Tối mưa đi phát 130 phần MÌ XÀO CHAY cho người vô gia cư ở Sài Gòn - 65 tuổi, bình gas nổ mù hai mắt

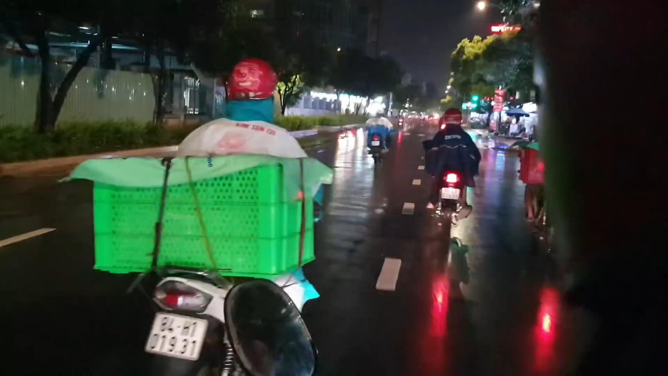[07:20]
Dừng đèn đỏ đi. Quỳnh nói đi đổ xăng hả? Nguyễn Trãi. Giờ quẹo trái. Nguyễn Tri Phương.
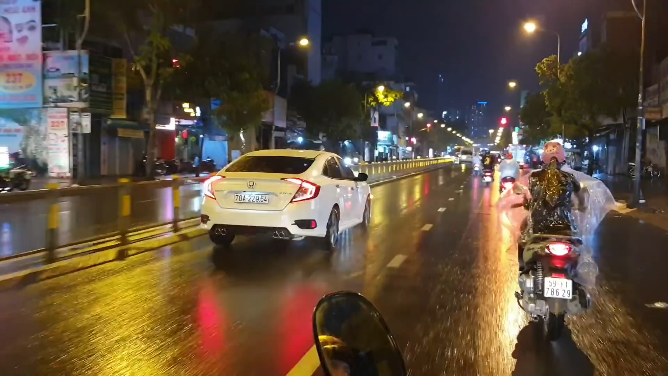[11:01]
Trời mưa đi ngủ hết rồi sao á? Bên phía tay phải là bệnh viện Nhi Đồng.